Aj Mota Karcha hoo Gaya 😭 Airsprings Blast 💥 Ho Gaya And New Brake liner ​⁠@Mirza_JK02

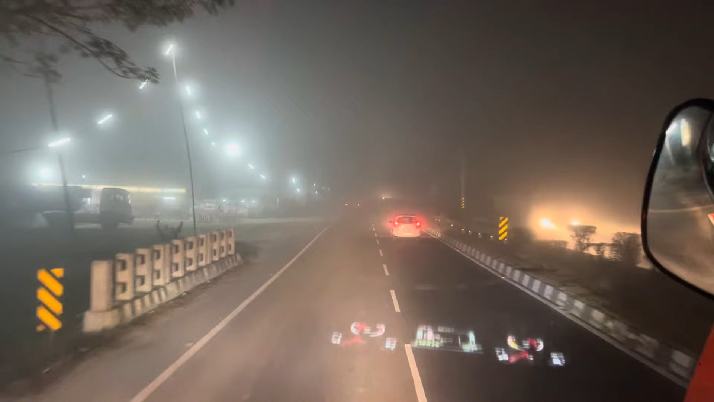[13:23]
तो भाई निकलते हैं, धुंध देखो कितनी पड़ी हुई है अभी से ही, बिहार में ये हाल है तो आगे क्या हाल होगा भाई।